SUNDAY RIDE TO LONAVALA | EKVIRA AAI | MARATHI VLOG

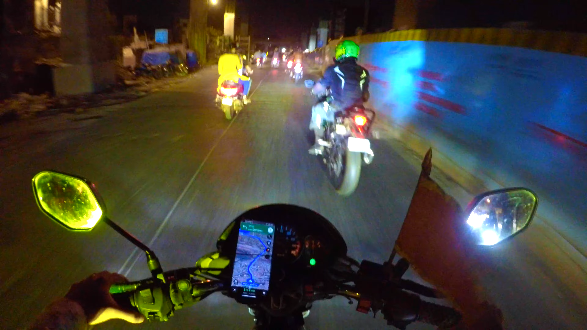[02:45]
तर आता सकाळचे 4:30 वाजलेत, रोडसुद्धा पूर्ण रिकामी आहेत, खूप छान वाटतं राईड करताना. तर भावांनो, मी आता वाकोला ते मुंबई युनिव्हर्सिटीपासून पुढे कुर्ल्याला न्यू ब्रिज झालाय तिथे आहे.
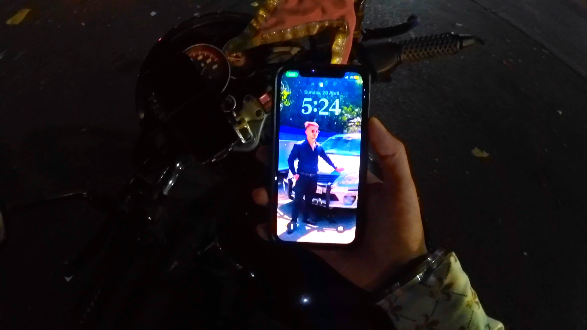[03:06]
रोडवर एकही खड्डा नाही आहे.
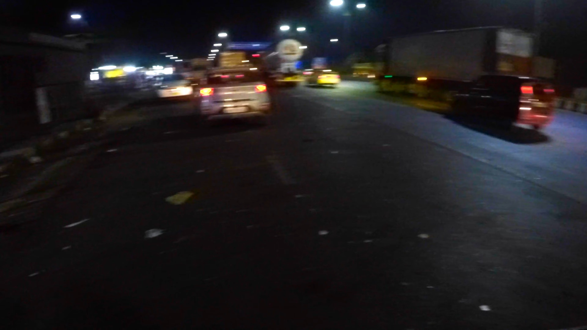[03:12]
मुंबईमध्ये जेव्हा सगळं कन्स्ट्रक्शन संपेल ना, तर खूप भारी होणार आहे आपली मुंबई.
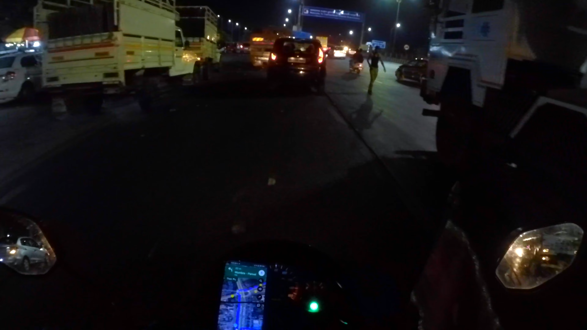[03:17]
रस्त्यात मला हा एक बाईक ग्रुप दिसला, थोडा वेळ त्यांच्यासोबत स्पीड मेंटेन ठेवला आणि ग्रुप राईडचा फील घेतला.